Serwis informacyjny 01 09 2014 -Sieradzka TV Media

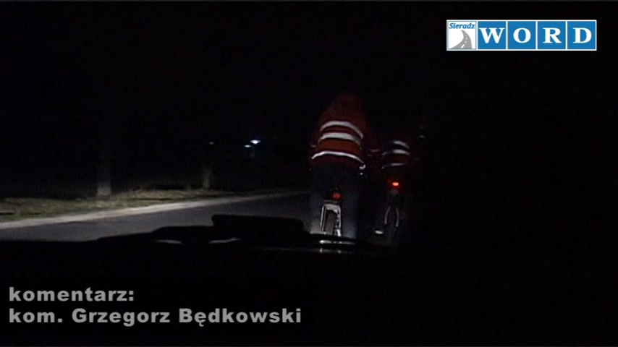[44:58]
Takie wyposażenie sprawia, iż rowerzysta widoczny jest dla kierowcy samochodu z odległości około 150 metrów.